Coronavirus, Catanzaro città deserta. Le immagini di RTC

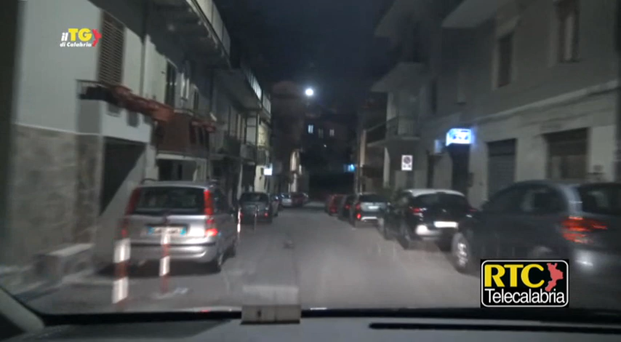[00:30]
Tc ci troviamo a Catanzaro nel centro storico della città, una città completamente vuota, completamente deserta come state già vedendo dalle nostre primissime immagini registrate, ci troviamo nell'area di Bellavista, Via Nuova per la precisione, una zona da qualche giorno percorribile a scendere che poi imbocca Viale dei Normanni
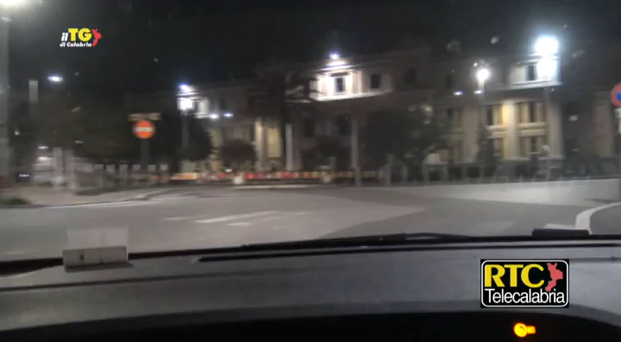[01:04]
percorreremo tutto Corso Mazzini interamente, si tratta di una città completamente, totalmente deserta, vuota, Catanzaro così come tutte le altre città calabresi e italiane per questa tremenda fase emergenziale sanitaria legata al coronavirus. Siamo alle ore 18 e 15 di domenica a 15 marzo 2020,